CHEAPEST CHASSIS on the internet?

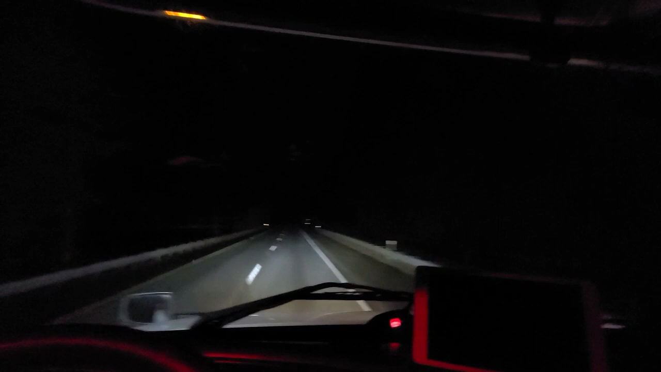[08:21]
Going to our favorite place. Cow hides. I got my, there's no on the road, so I got my strobe lights on. I got strobe lights, uh, spotlights. I don't know what you call them. See the big difference about them. I got them set up so I could see the shoulders really well. Alright, so it's like Montana.